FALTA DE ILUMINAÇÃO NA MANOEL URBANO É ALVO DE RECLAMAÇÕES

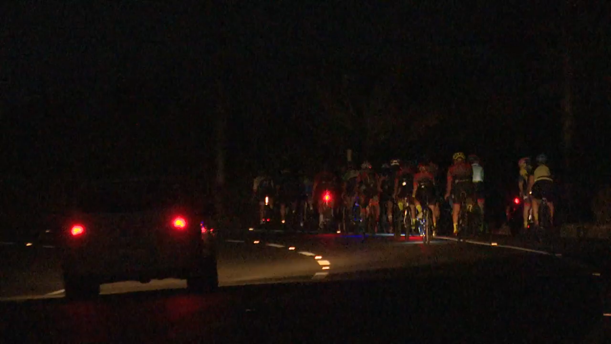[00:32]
Pela noite, a ausência de iluminação pública em alguns pontos tem causado acidentes.